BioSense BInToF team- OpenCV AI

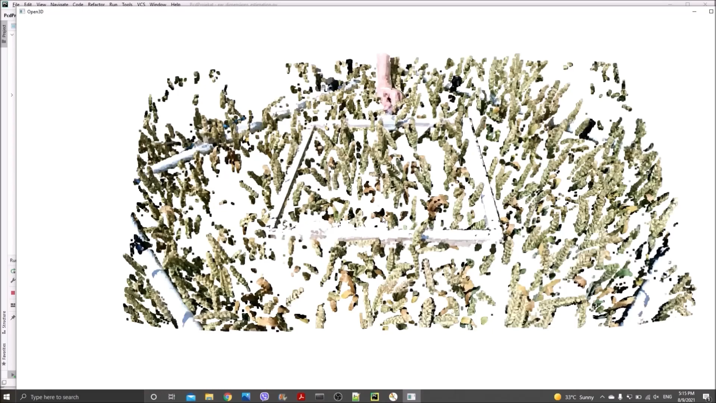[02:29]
A few birds also for 3D reconstruction of weak ears, in order to estimate their length, width or volume. These values can be used as features to maximize yield prediction accuracy.